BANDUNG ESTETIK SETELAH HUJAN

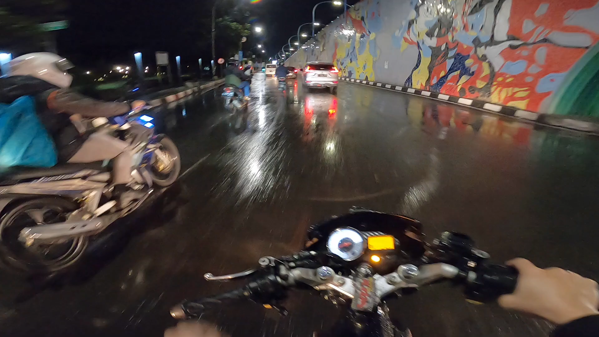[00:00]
Malam minggu Bandung hujan Tapi katanya Bandung kalo habis hujan itu estetik Nah estetiknya sebelah mana ya Ti is nwayage guys
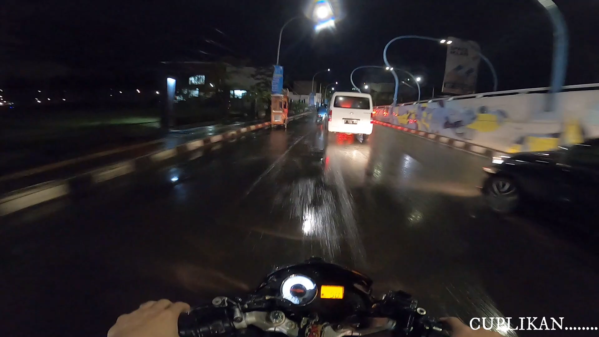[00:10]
Bandung kalo hujan estetik Ah banjir macet
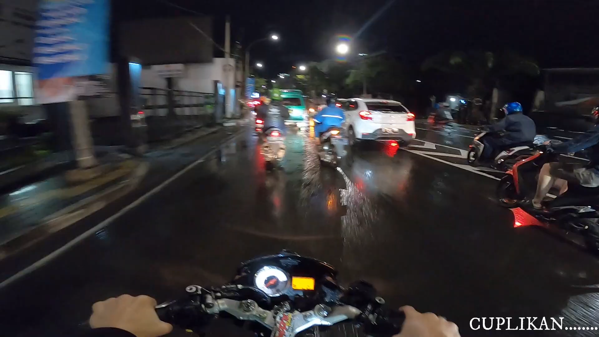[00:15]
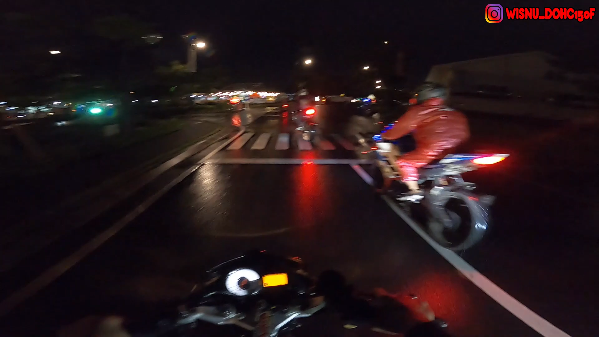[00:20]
Kita pulangnya arahnya beda-beda ya Kalo gue ke Pasteur Kalo ini kebanyakan yang lain ke Soekarno-Hatta Aku sini ya Hati-hati
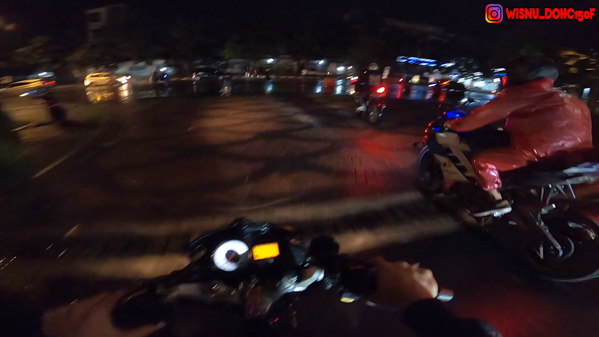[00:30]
Dia pulangnya pada ke Soekarno-Hatta Ke Gedebagi, ke Riung, Bandung Gue ke arah Pasteur sendirian Itu anak-anak Bandung Timur barusan
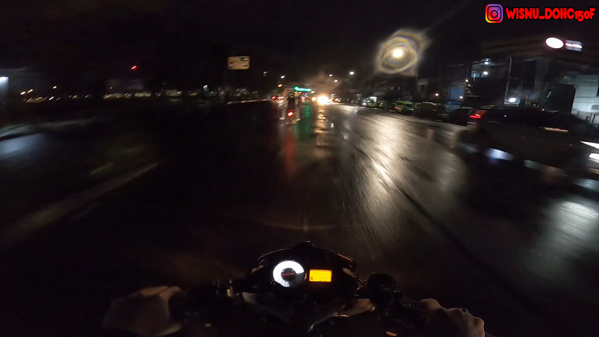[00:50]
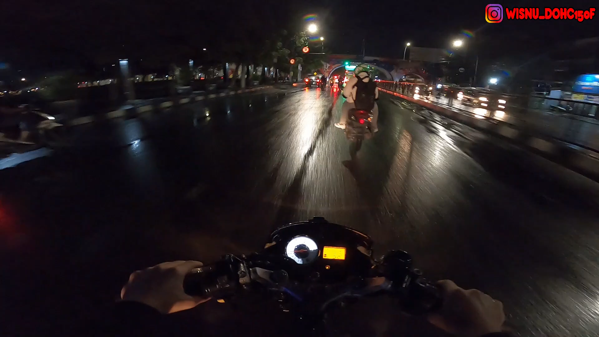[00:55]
Lewat sini aja lah kota lah Mudah-mudahan di kota ga macet Aduh anjir cipret
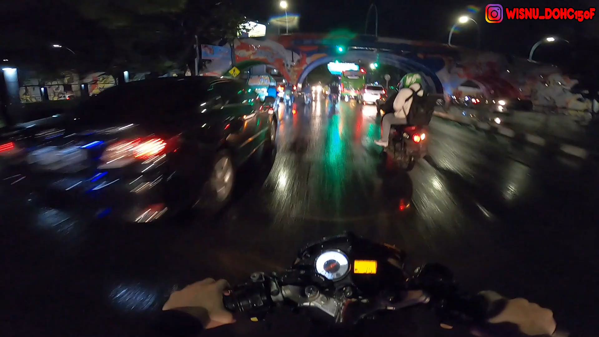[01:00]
Dan ini suasana malam minggunya kota Bandung guys Malam minggu Bandung hujan Tapi katanya Bandung kalo habis hujan itu estetik Nah estetiknya sebelah mana ya Ti is nwayage guys Bandung kalo hujan estetik Banjir macet Jadi estetik itu menurut pandangan beberapa orang Kalo menurut pandangan gue sih Bandung
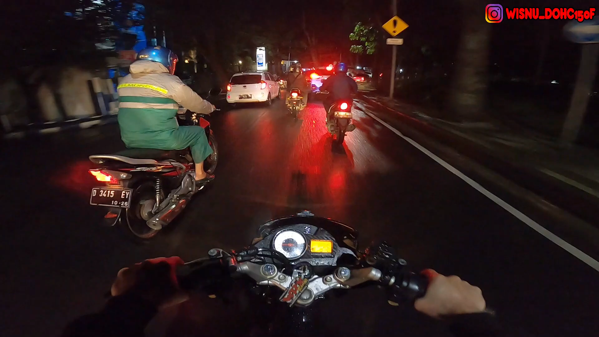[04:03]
Aduh Aduh Aduh Hujannya Nggak turun-turun Eh Hujannya Nggak turun-turun Hujannya Dari tadi Nggak reda-reda Jadi pulangnya Kemalaman Resiko Si Kita Naik motor Nggak Bawa jas hujan Ya kayak gini Aduh kecipretan Kamera Kena air
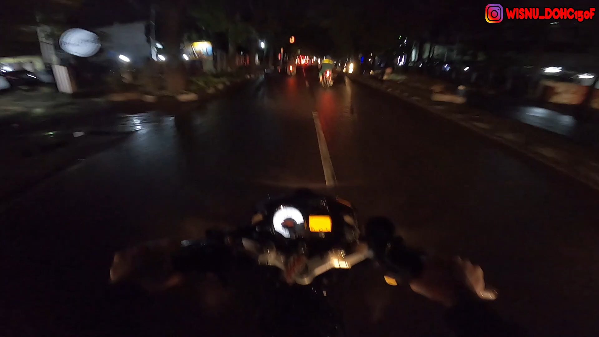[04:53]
Ini pasti Kota Pasteur Pasti macet Kalau udah Palem minggu Kayak gini Nggak jadi hujan Harusnya tadi Hujan aja Eh tapi Jangan kan Aku mau pulang Hujannya Maksudnya Nanti kalau udah Nyamai rumah aja Biar nggak macet Biar nggak kehujanan Jupiter NMAX Kumahaya Jupiter NMAX
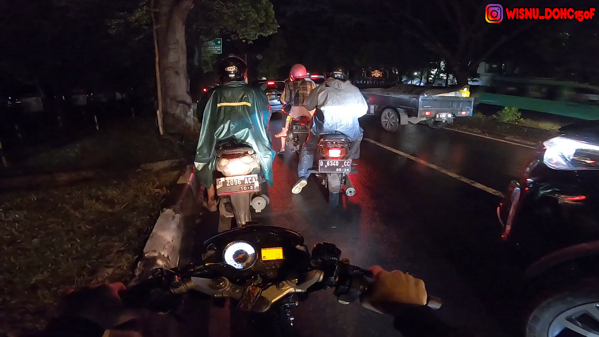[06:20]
Ampun deh Ampun deh Jangan dulu Macet lah Macetnya nanti Malem aja Untung gue Nggak pake sepatu Pake sendal Kalau pake sepatu Basah buyuk Ini nanti